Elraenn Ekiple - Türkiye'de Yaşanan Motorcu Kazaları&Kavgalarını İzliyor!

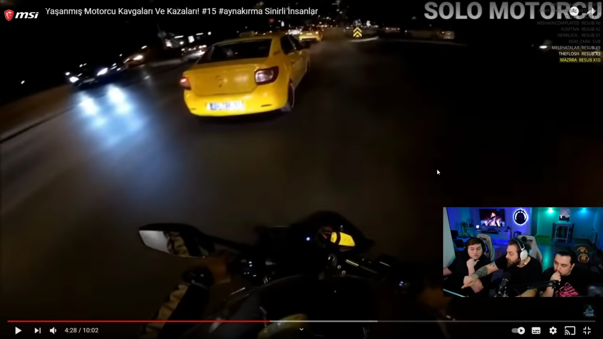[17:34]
Bu GPS'ler kullanıyoruz ya. Aha. GPS'te bazen bir kafa karışıyor, bazen sinyal azalıyor. Bir anda sağa gösteriyor, biz bir an panikte aman aman falan diyoruz. Onu yapmayacağım. Gerekse, vur geç. Gerekse 10 dakika. Vur geç abi, 2 kilometre sonra dön. Belki de müşteri orada da abi kaçtı. Olabilir yani, burada sinyal de yok çünkü. Frene basmış, kırmış.
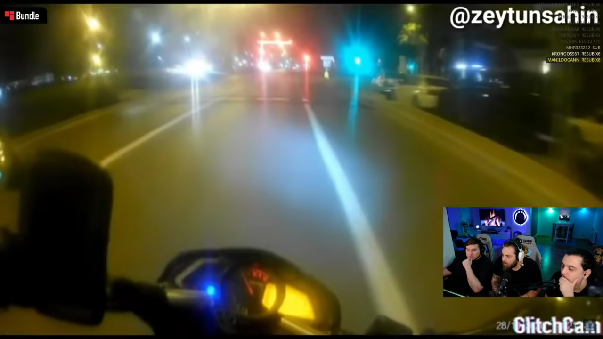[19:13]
Abi körden... Yok, fark etmem mümkün değildi abi zaten.
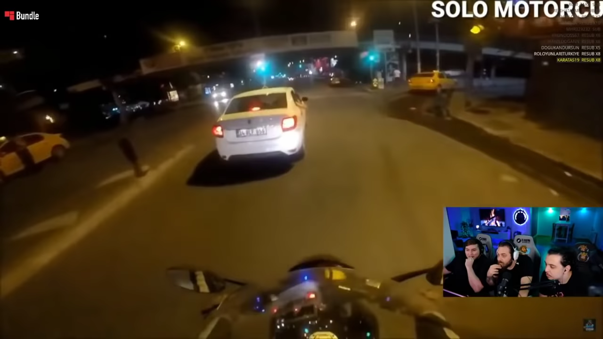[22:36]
kaçıyor. Otobandan mı? O zaman sağa
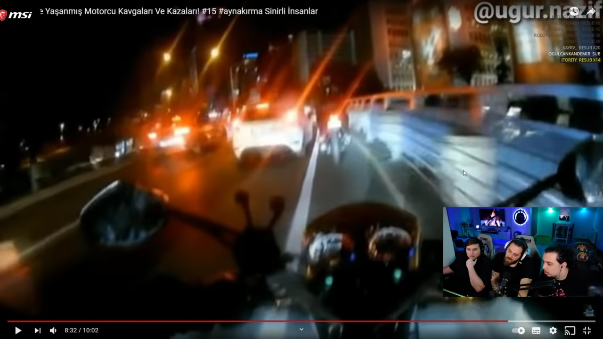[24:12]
O ya. Abi emniyet şeridinden araba geçer burada araba geçmez. Ya bu herhalde bir kaza olsa sağa çeksin. Dar kalmış burası.
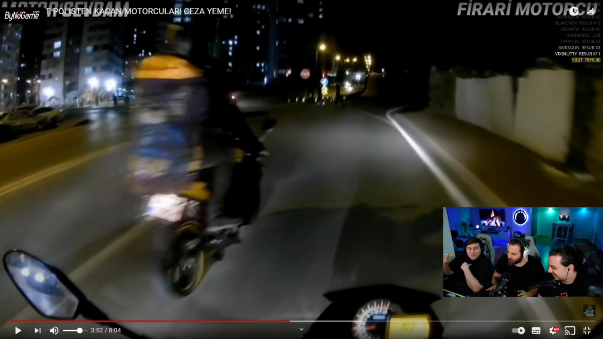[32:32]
3-4 tane fazla motor oldu mu bir çete ruhu devreye giriyor, çete, tamam mı? Evet. Böyle bir isyankar, bütün kurallara karşı gelelim falan. Şimdi bak izle. Dur. Kaçtı mı lan? Soldaki uzadı. Eve gidiyoruz abi. Nereden geliyor?
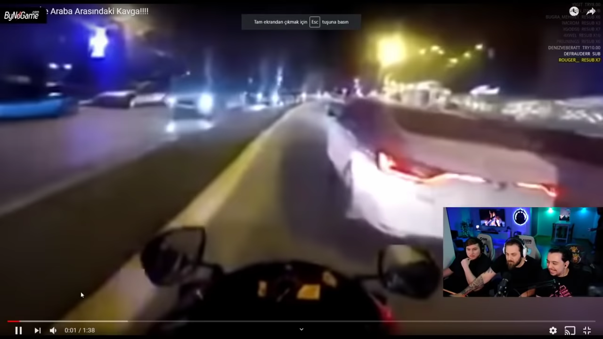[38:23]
Çalına çalına 240 bey olmuş. He? Çalına çalına 240 bey olmuş. Amına koydum orayı. Ne yapıyorsun? Sıktın sana. Ne yapıyorsun? Çıkacak canım. He? Solundan geçiyorum mal.